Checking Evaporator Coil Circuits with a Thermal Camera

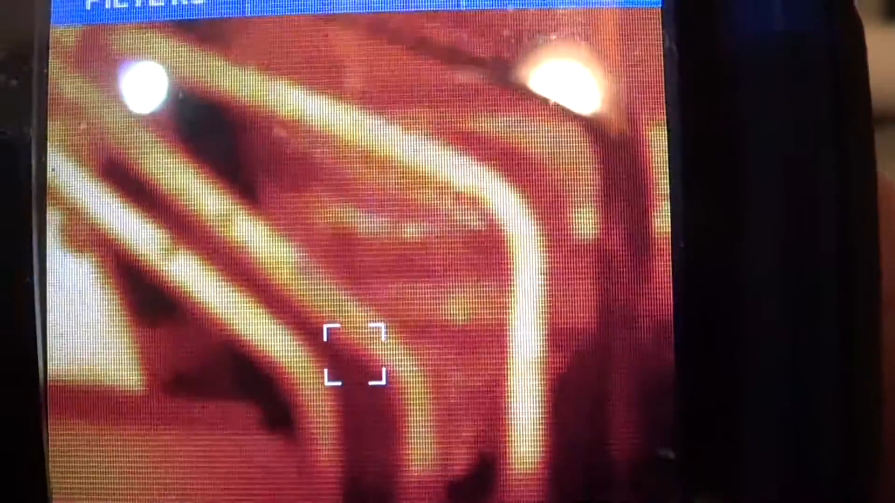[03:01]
So, we got one circuit overfeeding. You can see right there.
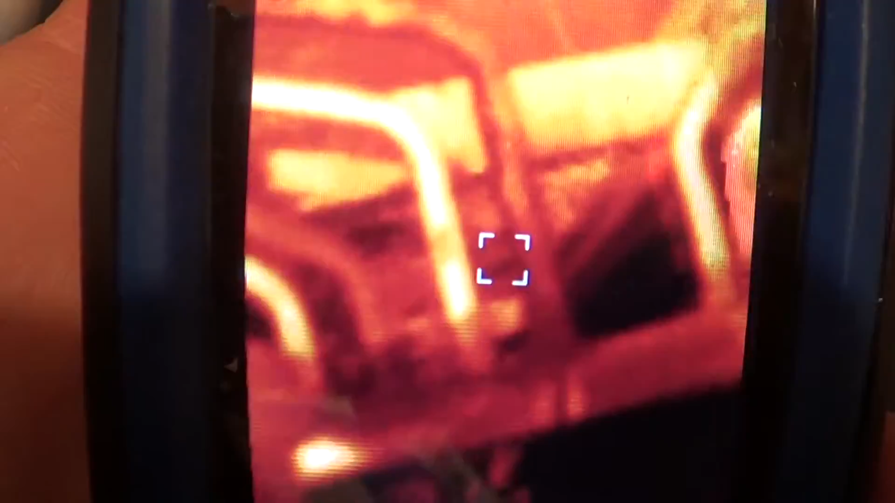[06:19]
It's still overfeeding a little bit.
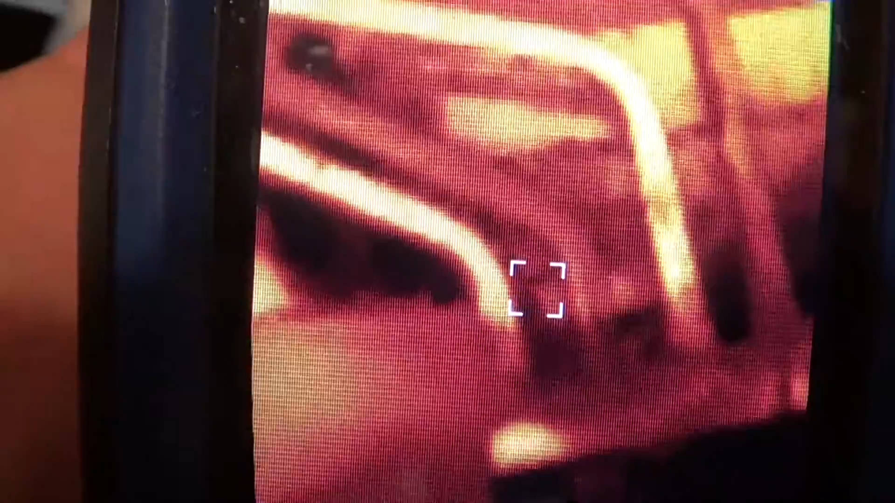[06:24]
But you can see this circuit is also overfeeding a little bit. Where you couldn't even see that before.
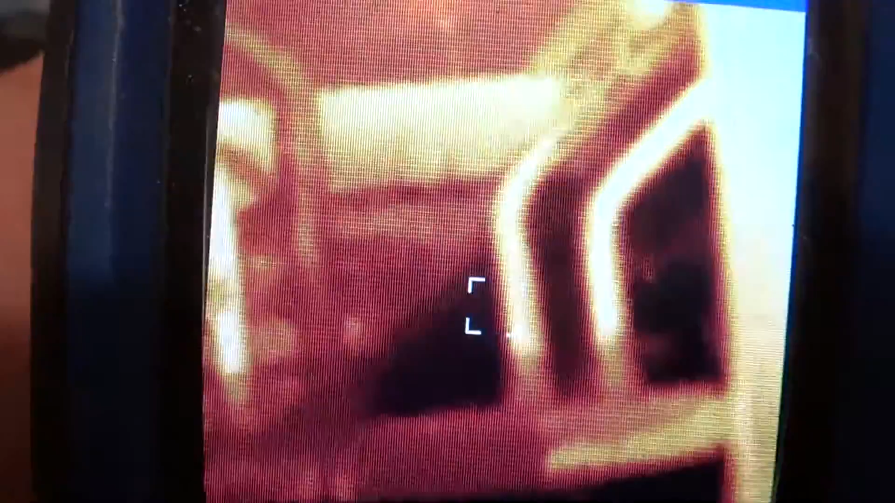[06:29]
And the suction pressure went up.
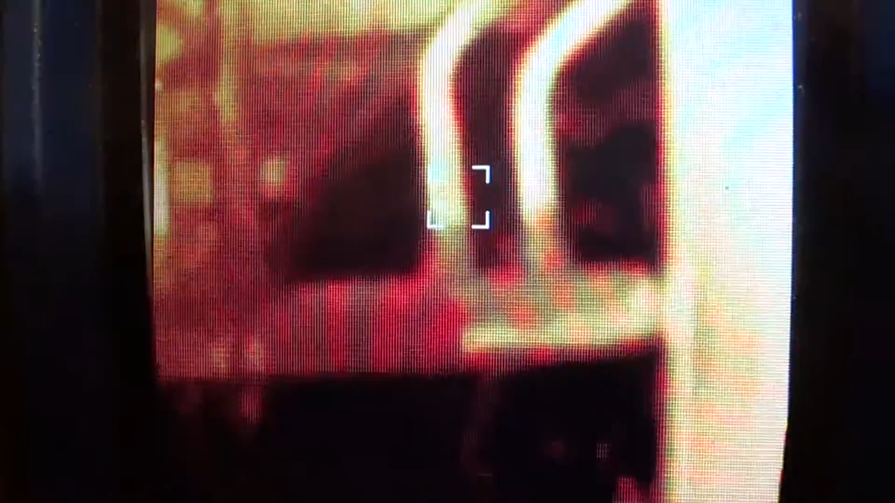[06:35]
You can see on the tube header. Much more even.
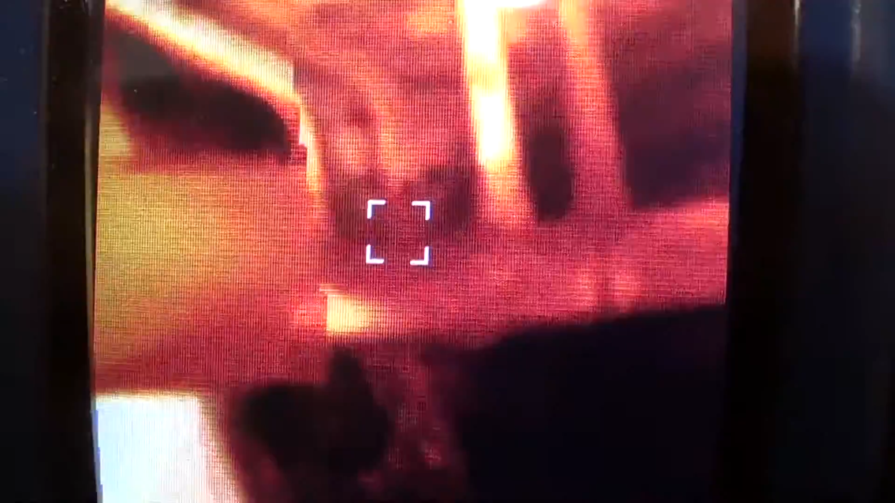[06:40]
You're never going to get these circuits exact.
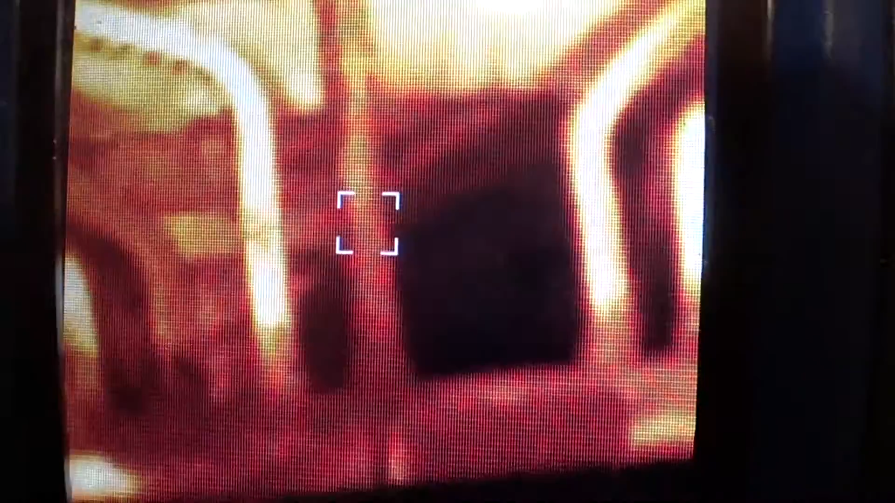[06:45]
And the temperature difference between... You know, like here's 49.
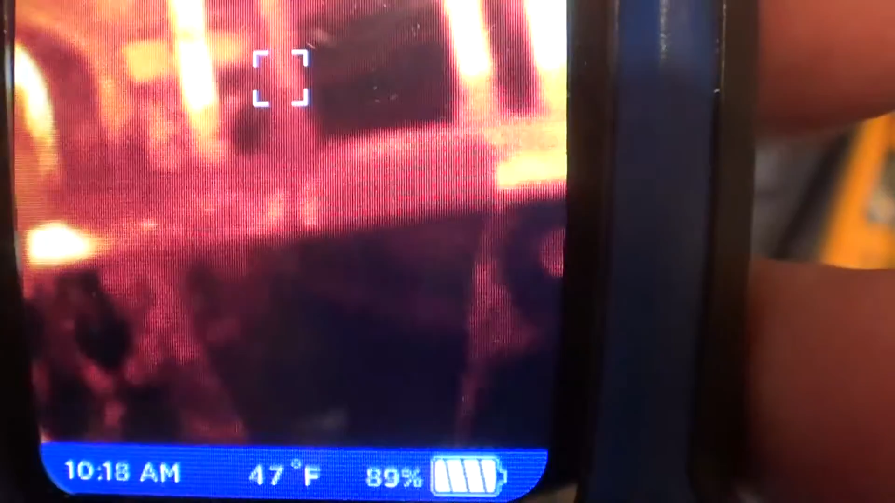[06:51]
46.
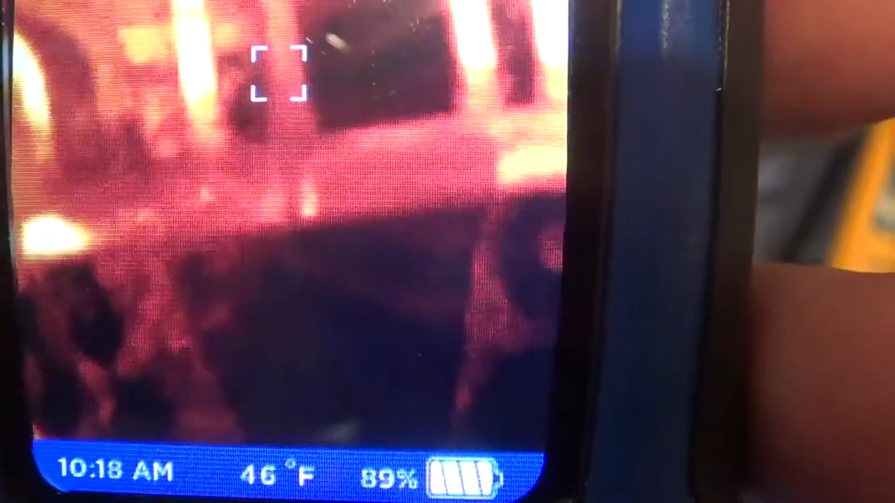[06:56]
It just... The thermal's not that accurate.